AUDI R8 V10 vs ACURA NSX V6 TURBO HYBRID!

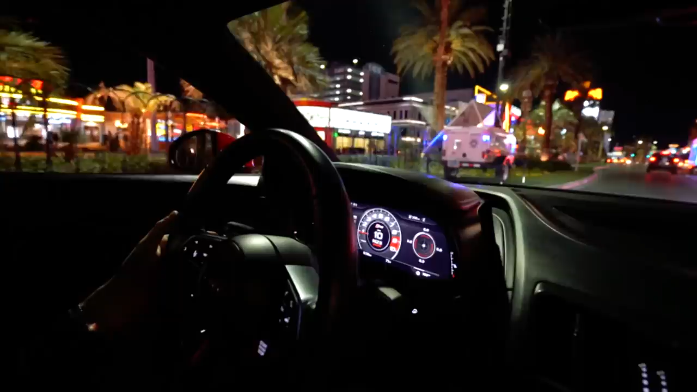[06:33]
We're gonna do the Vegas Strip. At night. I love it at night.
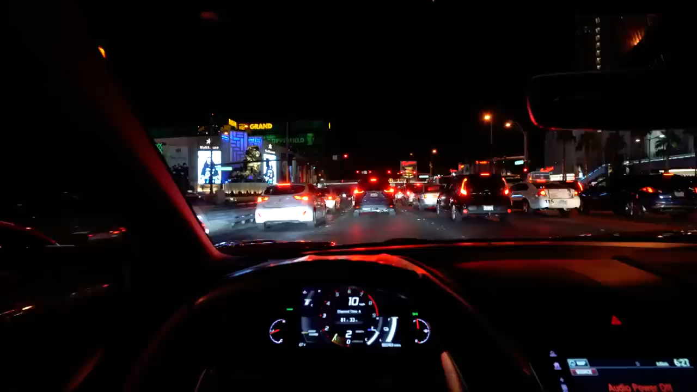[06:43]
I'm distracted by flashing lights. They just entertain me. What? Look at that. Ooh, flashing lures.